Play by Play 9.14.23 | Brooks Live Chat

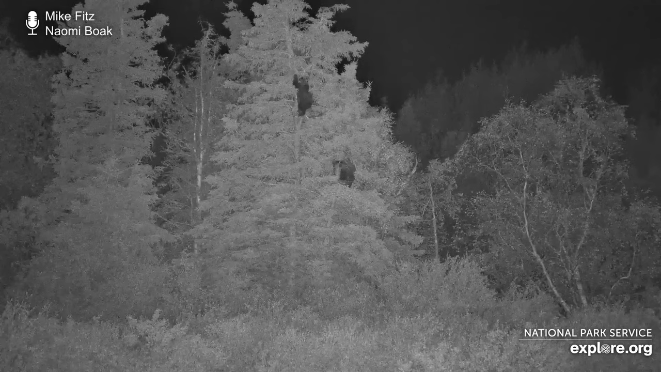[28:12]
And to continue this story, so later on in that evening, the camera operators found a couple of cubs in a spruce tree or spruce trees in, you know, sort of in the vicinity where we saw 901, where we saw Chunk before. And those cubs remained in the tree. This is from, I think this is like, I don't know, 10 p.m. or 2 a.m. or something. They were there all night. They were there through much of the morning. Naomi, they probably were there when you came to work this morning, I'm sure, because I think they were still there around,